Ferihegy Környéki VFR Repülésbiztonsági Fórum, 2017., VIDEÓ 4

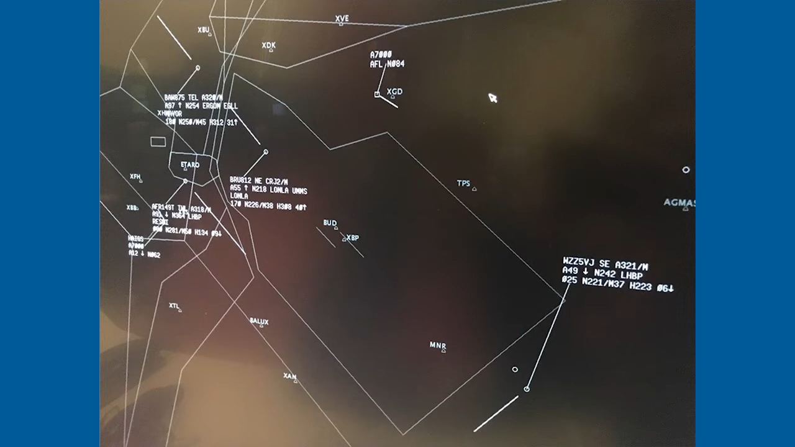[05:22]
Mind a kettő oldalon próbálom mutatni. Egy ismeretlen forgalom nagyjából így néz ki a radaron nekik, tehát egy 7000-es kóddal jó esetben látjuk az elsődleges magasságot is talán, vagy talán a másodlagos jeladó által küldött magasságot is, de abszolút semmit nem tud róla a Fices, hogy vajon merre fog menni, mik a tervei, és meg se tudja hívni.
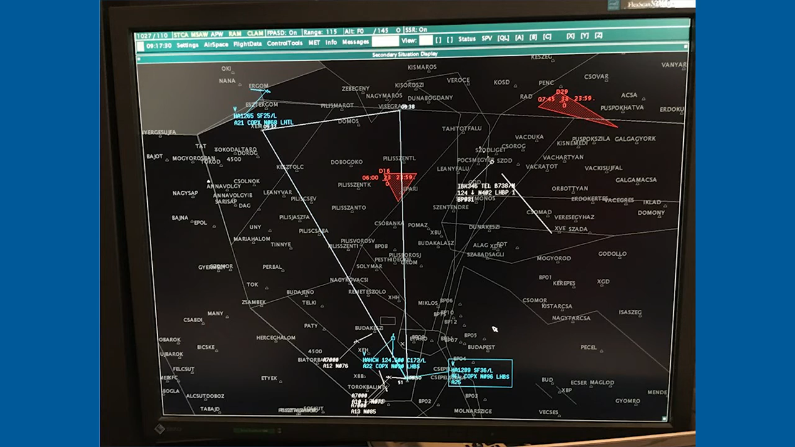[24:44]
És onnantól kezdve nyilván a Mátyás képernyőjén ugyanaz az útvonal fog megjelenni. és innentől kezdve már a frekvencián beszélgetünk arról, hogy hogy kerüljük el ezt a piros légteret. A jó, hogy már tudnak előre rólunk, és tudunk koordinálni.